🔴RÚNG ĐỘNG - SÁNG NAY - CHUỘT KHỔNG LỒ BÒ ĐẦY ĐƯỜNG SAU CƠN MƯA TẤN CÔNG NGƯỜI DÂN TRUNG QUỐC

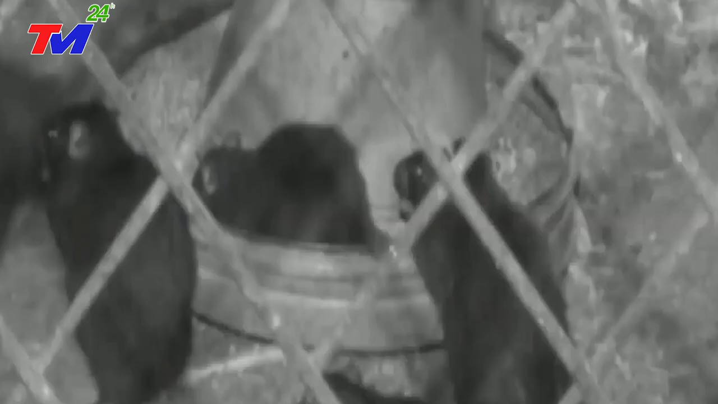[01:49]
Trần Trong là người đã phát hiện ra 13 con chuột trụng đuôi lại với nhau.